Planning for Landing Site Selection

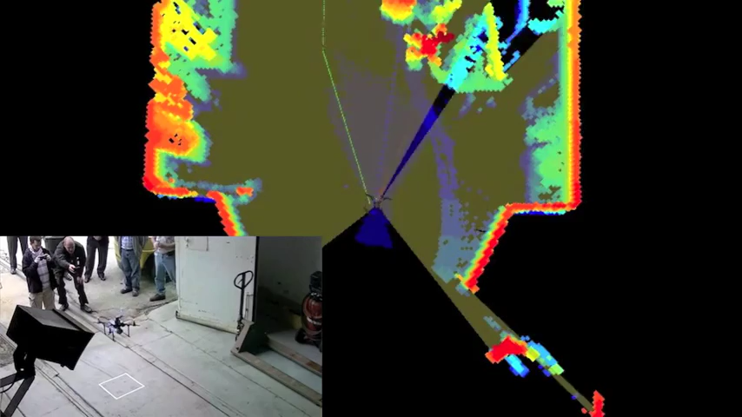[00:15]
It's going to hover and wait for command, because it takes some time to analyze the terrain initially.
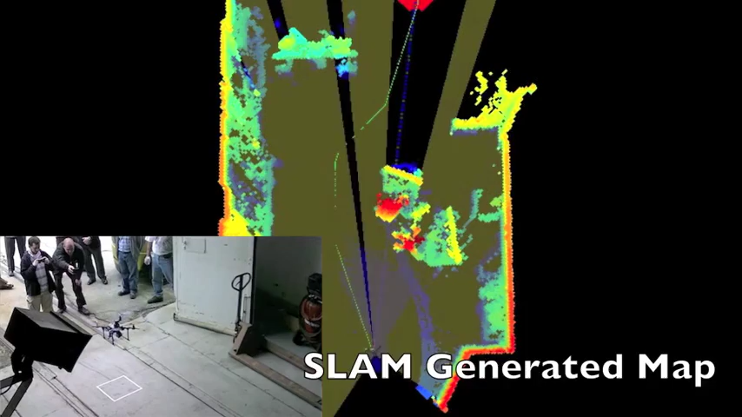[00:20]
It's going to get the command and start time.
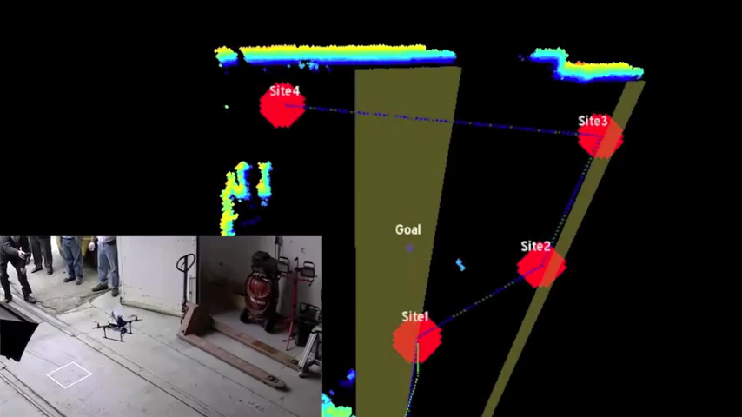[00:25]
So it did the autonomous takeoff, and now it does the autonomous navigation, so it's the first landing site.
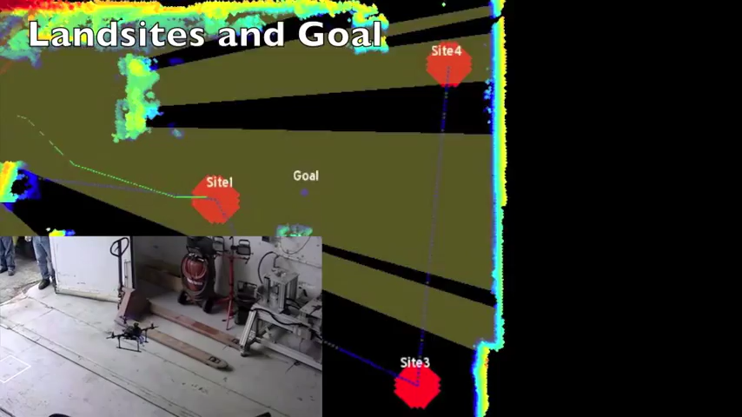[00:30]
It's going to do the analysis of the landing site.
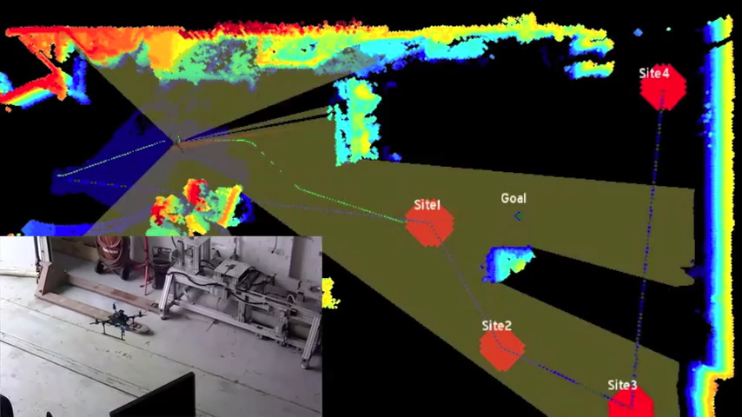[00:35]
Let's decide autonomous whether it's going to land there or not.
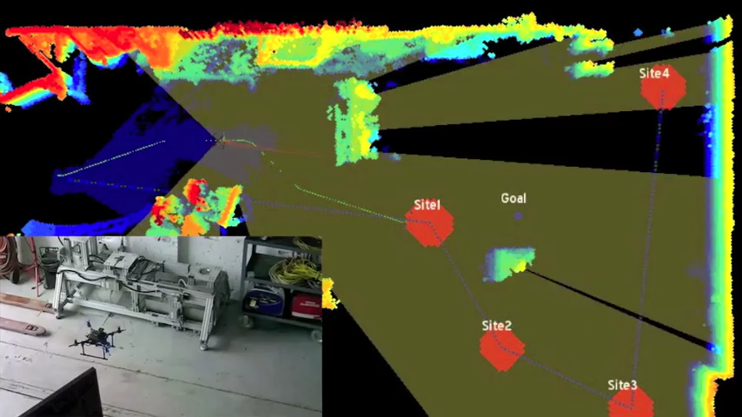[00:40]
And hopefully it will decide not to land there, because it's a bad landing site. So we can stand moving closer.
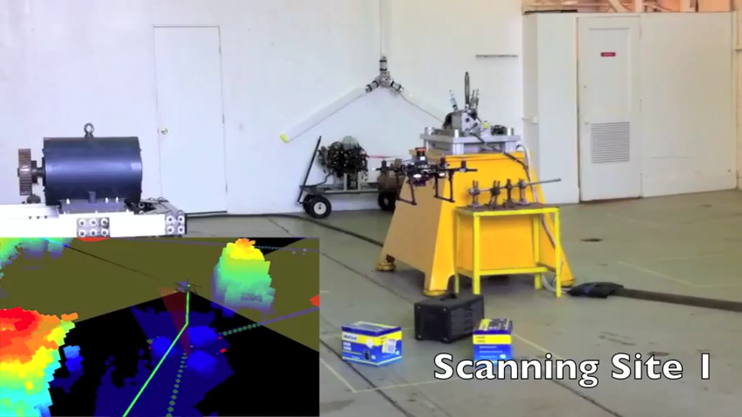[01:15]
So right now it's actually covering and scanning the site.
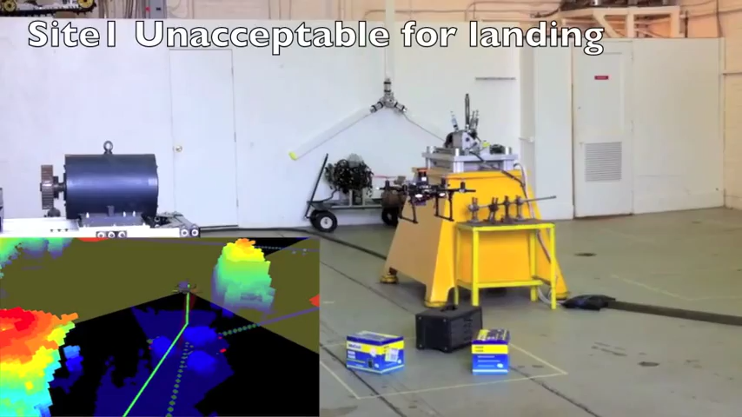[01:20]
It has, I think, a 10 second scan time off. So right now it's going to the next location,
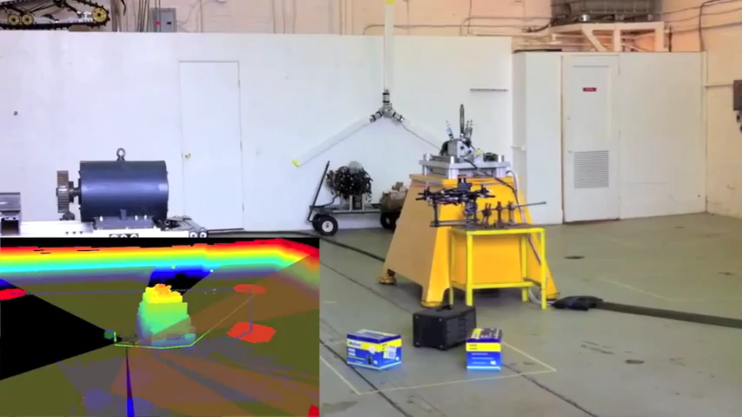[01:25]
because it was not appropriate for landing.
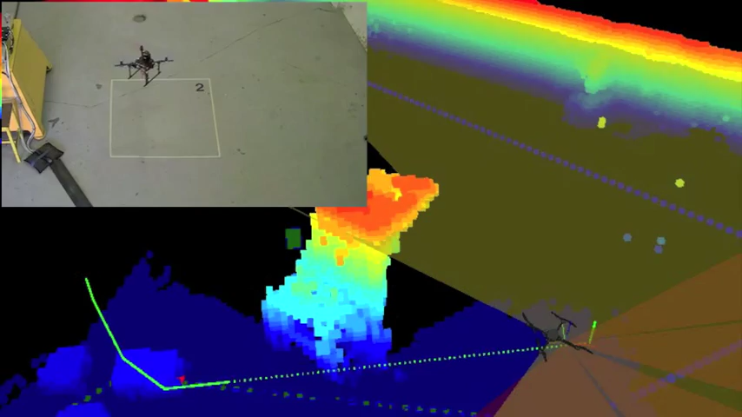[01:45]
So now it does the scanning of the second landing site. And hopefully it will analyze the terrain and decide that it's a good landing site.
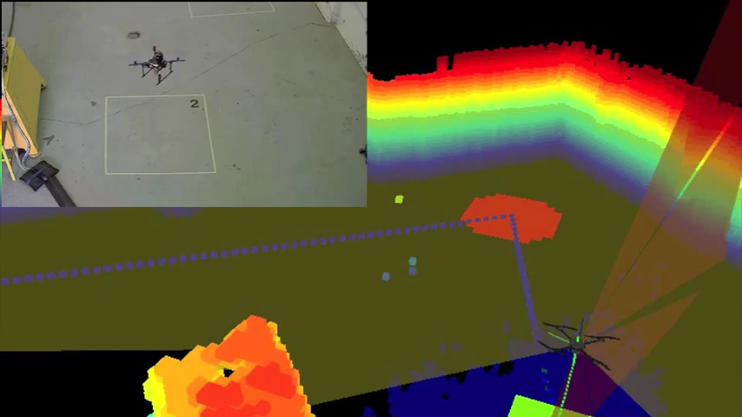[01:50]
And it will autonomously land there. Okay, so we're going to show afterwards the visualization, which will show everything that just happened.